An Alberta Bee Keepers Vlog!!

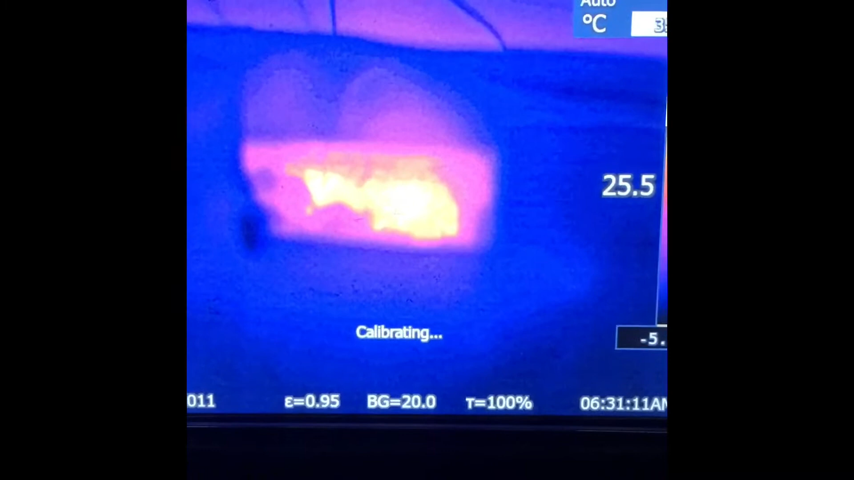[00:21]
you can see them moving around in there it's pretty cool
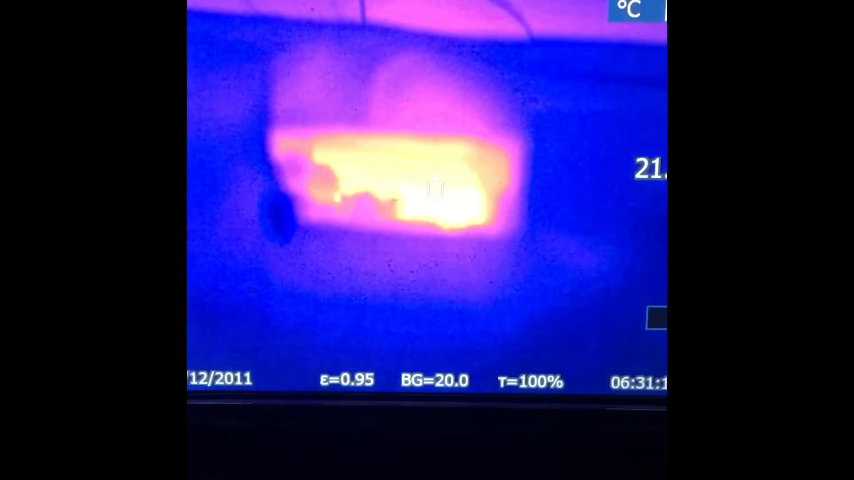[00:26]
that's just pointing them at pointing out the entrance
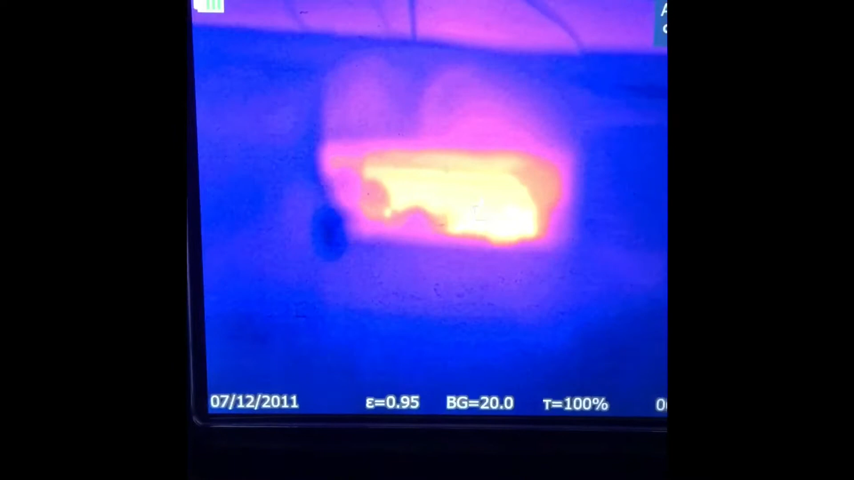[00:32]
let's check one of the cell this is one of my four doubles let's go to the next one
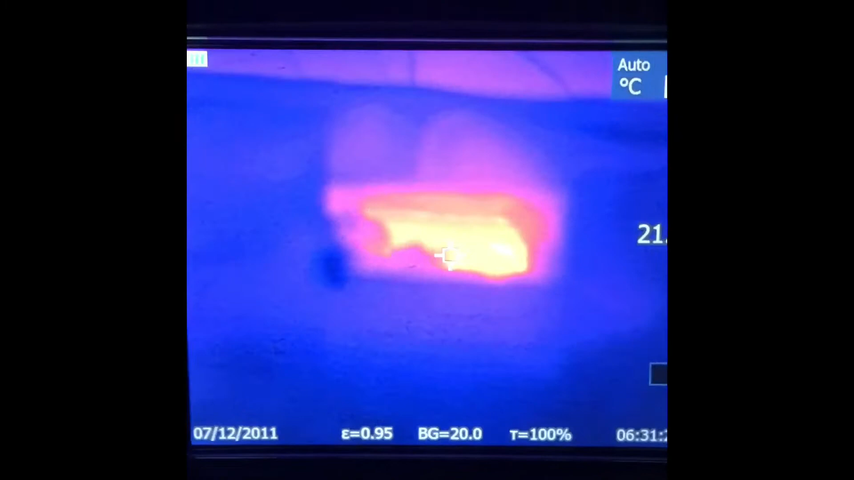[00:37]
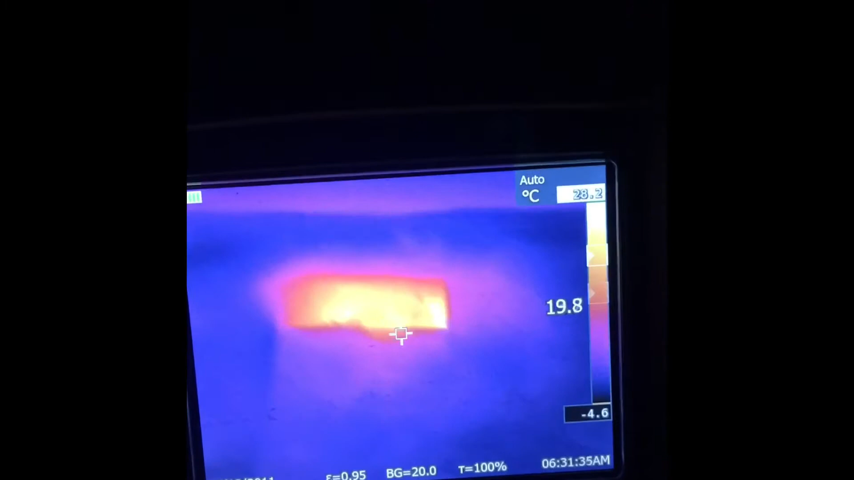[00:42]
On screen: scale bottom -4.6°C
this is Wow 20
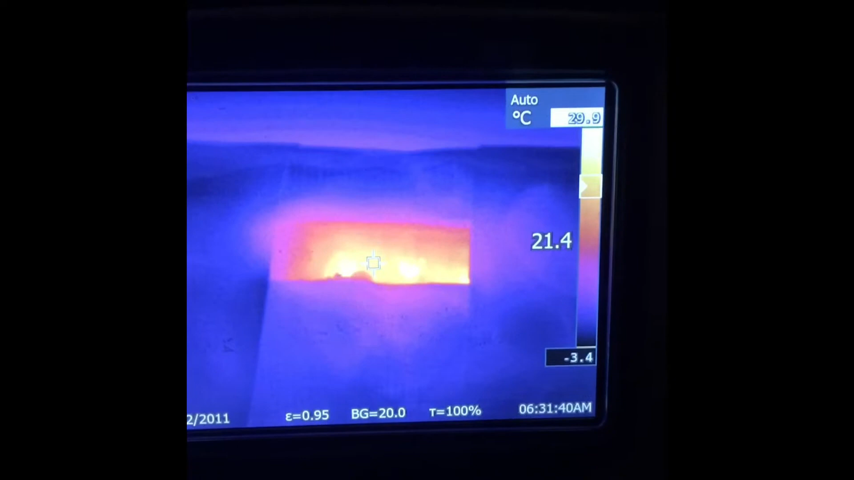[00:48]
On screen: scale top 29.9°C, scale bottom -3.4°C
I seem 26 degrees but you can see them moving around there which is pretty cool
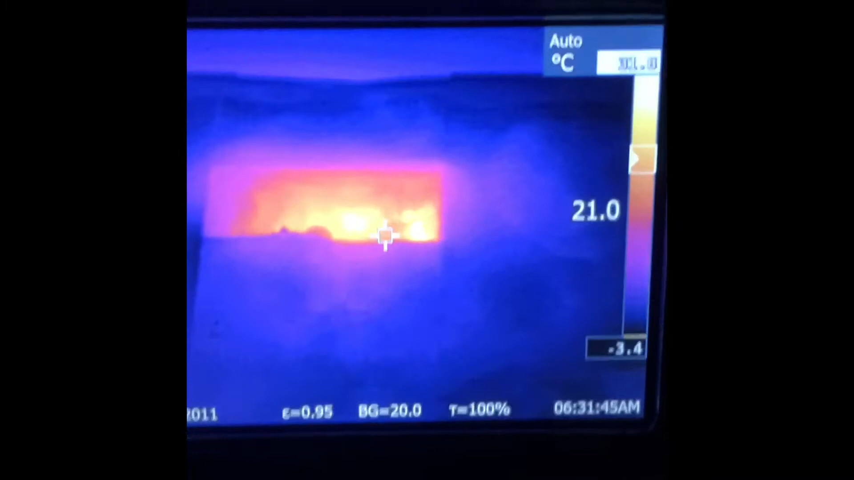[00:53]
On screen: scale bottom -3.4°C
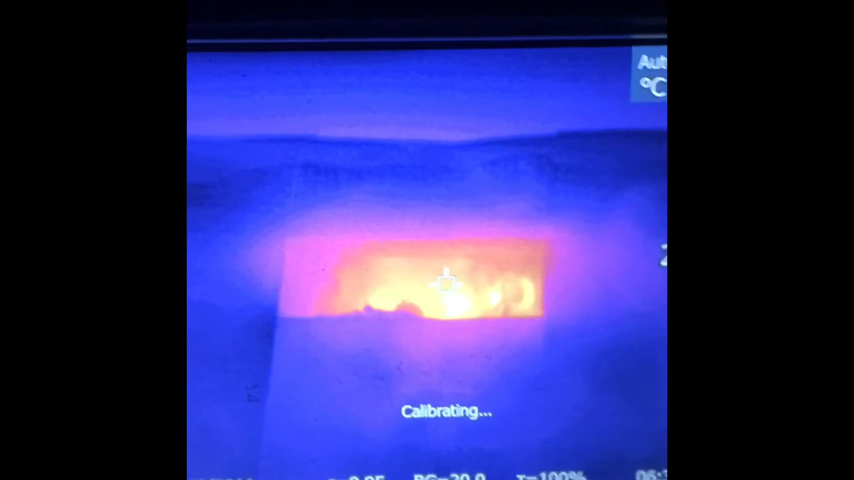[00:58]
okay let's go to the let's go to the third double here
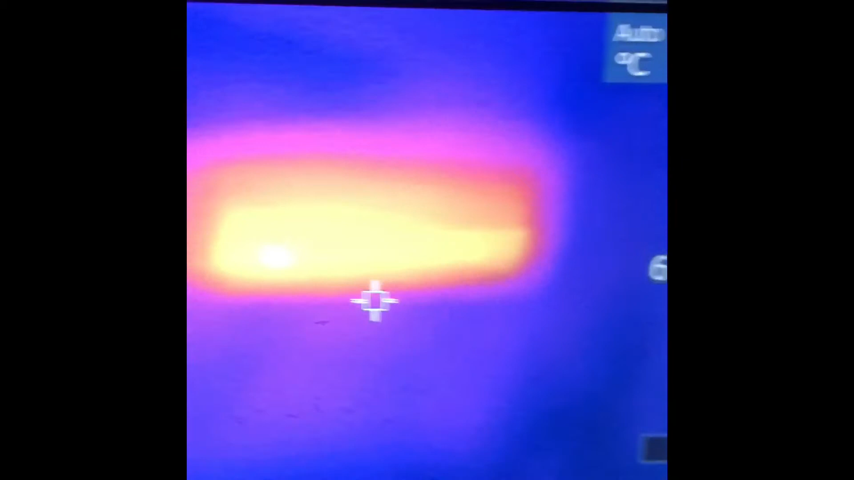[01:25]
I don't see them but they could be down below well there's a few picking around there so that's
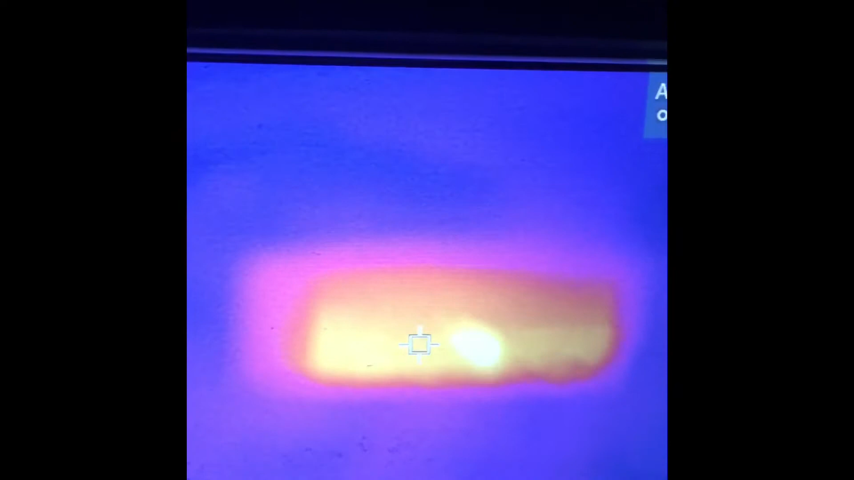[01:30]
cool let's check this one here
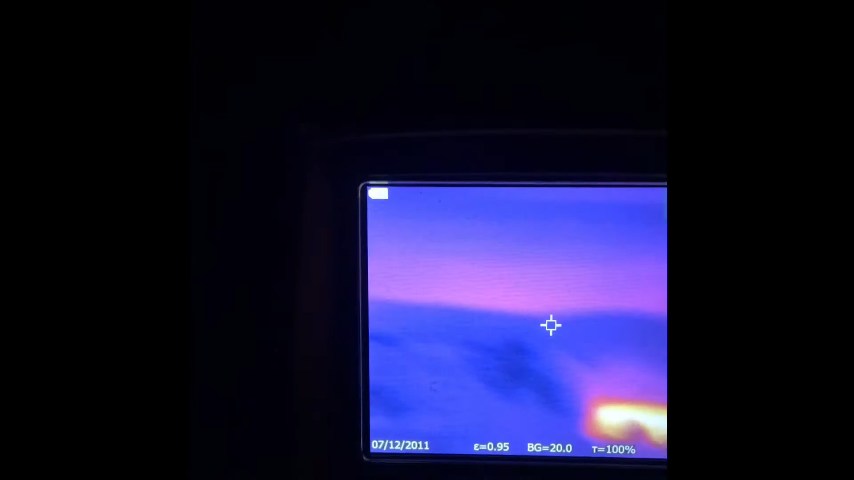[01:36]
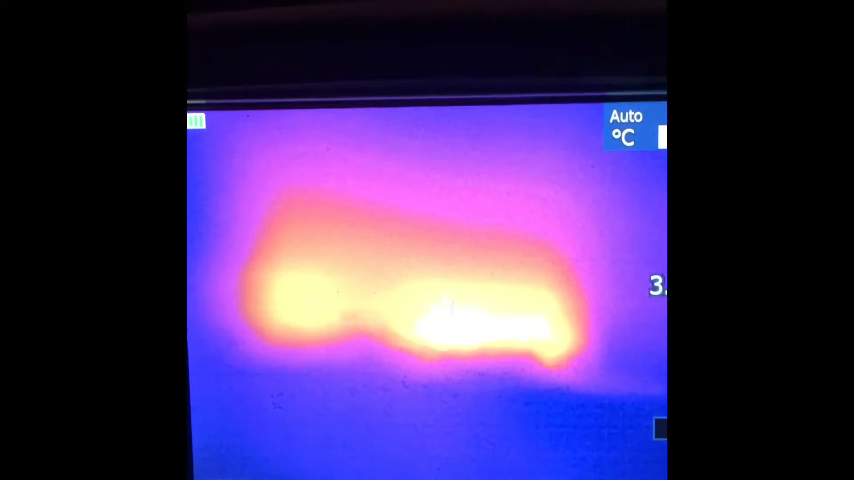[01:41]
okay well I don't see too much action in there but it's definitely not
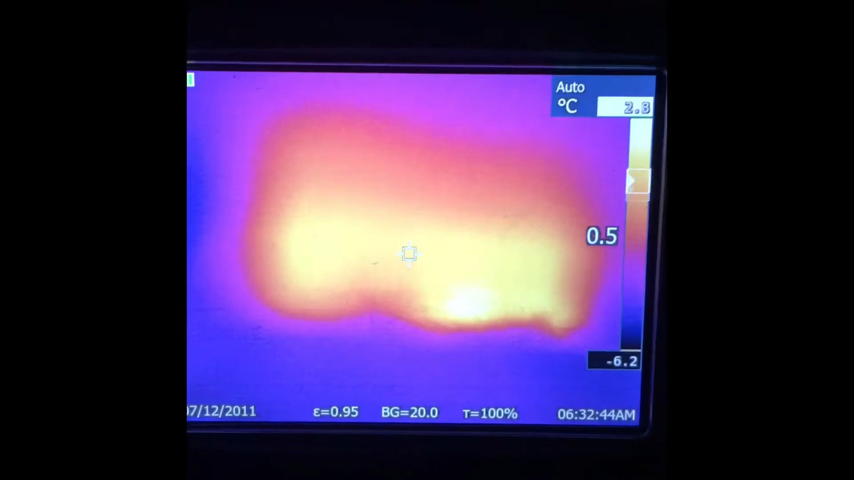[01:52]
On screen: scale bottom -6.2°C
cold and it's giving off some heat so it was a warm day today so let's go uh check my singles